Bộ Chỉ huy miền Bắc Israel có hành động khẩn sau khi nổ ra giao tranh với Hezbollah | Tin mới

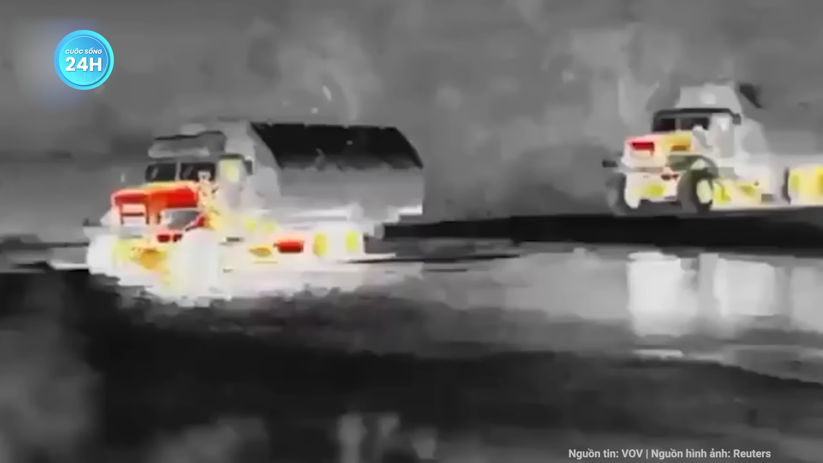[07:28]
Trong khi đó, một video ghi lại cảnh trên chiến trường cho thấy pháo binh Nga đang nhắm mục tiêu vào lực lượng Ukraine gần một cây cầu đường sắt ở tàng ngạn sông Doniepe.
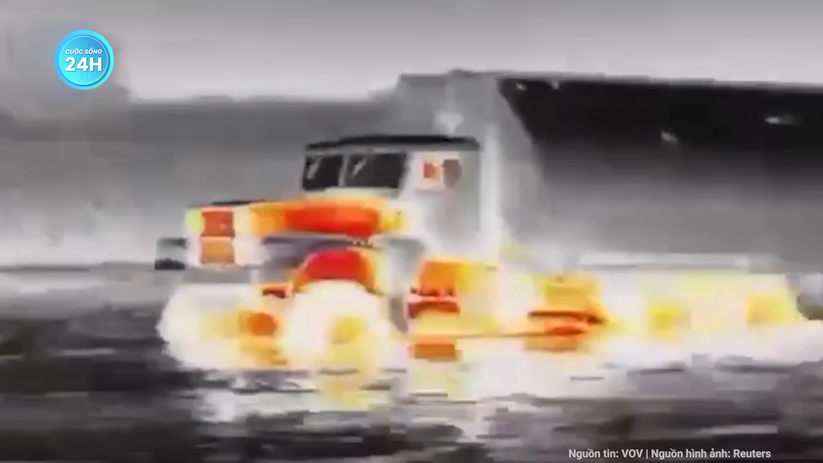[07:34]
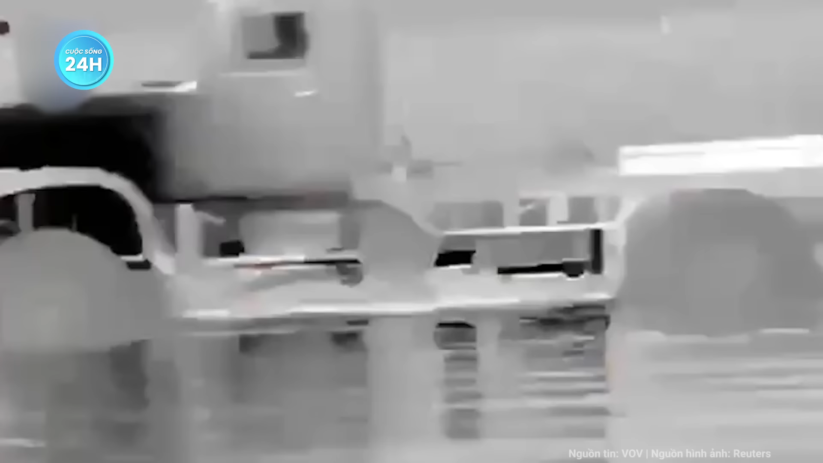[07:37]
Qua video không rõ liệu Ukraine có thể thiết lập sự hiện diện lâu dài trong khu vực hay không.
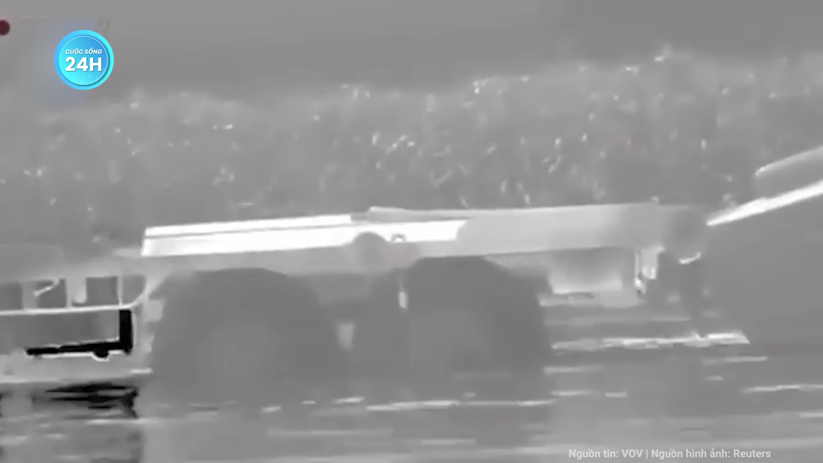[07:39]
Một đoạn video khác lại cho thấy lực lượng Ukraine đang di chuyển
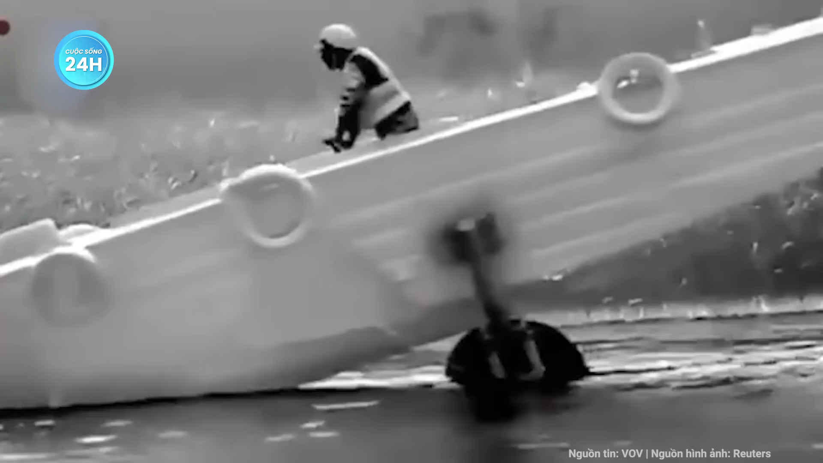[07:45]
khỏi khu vực giao tranh ban đầu và quay trở lại nơi an toàn hơn gần cầu Antonivka.
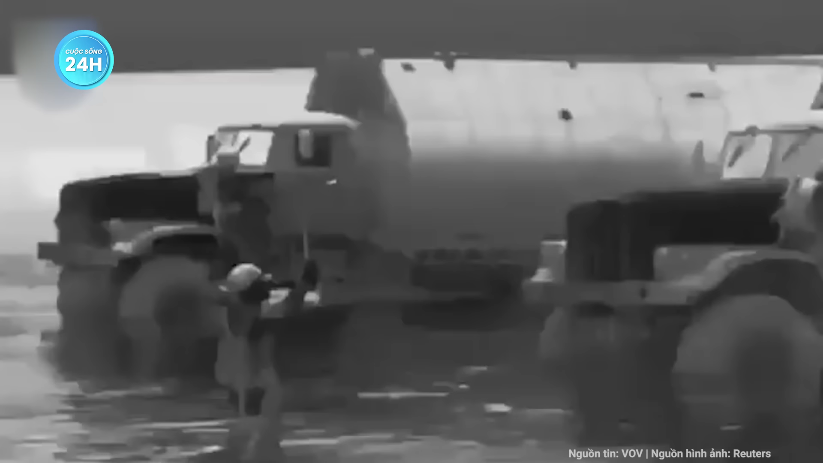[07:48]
Chuyên gia Nga Vladimir Rogov cho biết tình hình
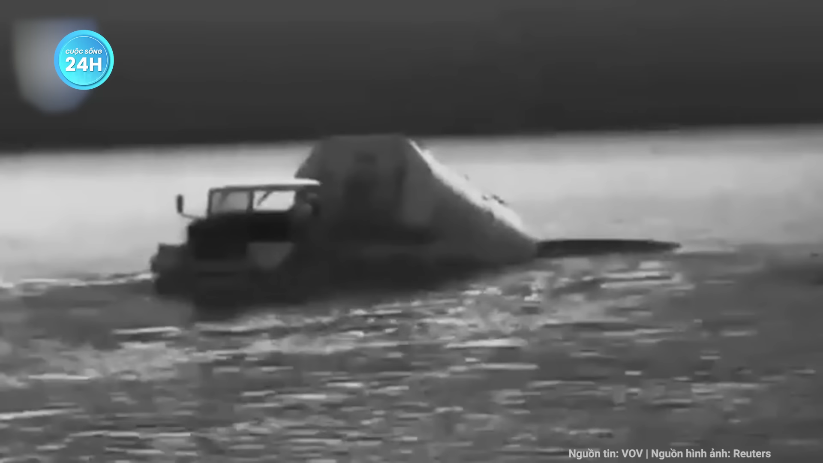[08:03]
Blogger quân sự người Nga Vladimir Kulikovsky ngày 18 tháng 10 cho hay
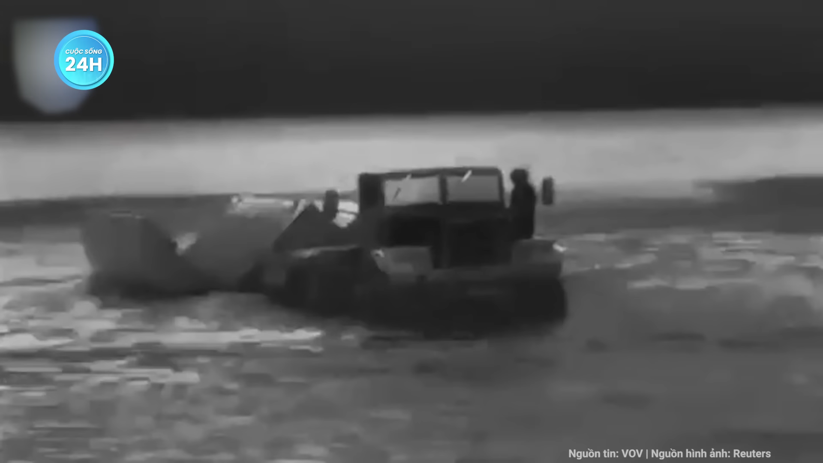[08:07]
cuộc vượt sông Doniepe của thủy quân lục chiến
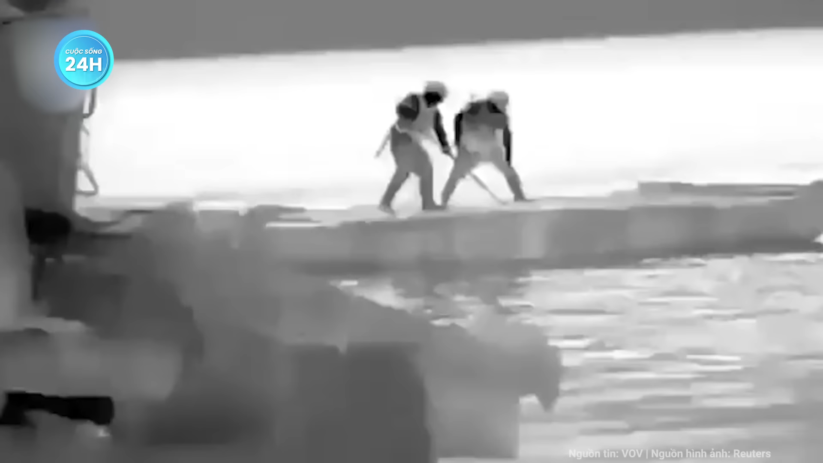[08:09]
Ukraine diễn ra trước ba ngày bắn pháo dữ dội
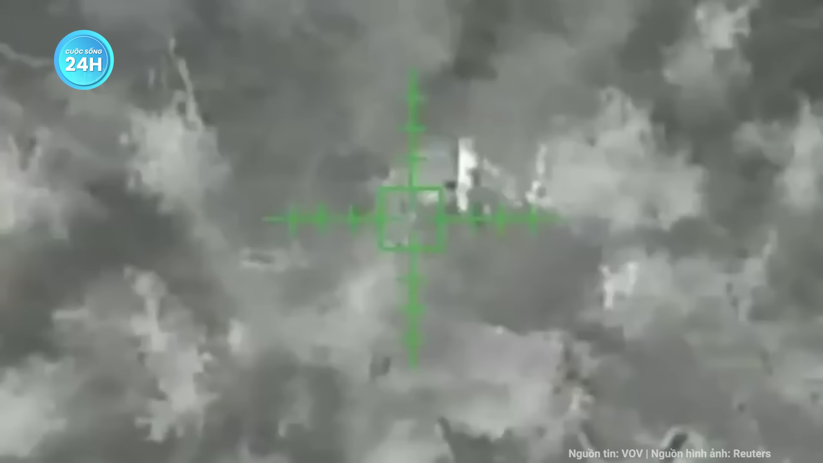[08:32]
các đội trinh sát Ukraine cũng đã đổ bộ bằng thuyền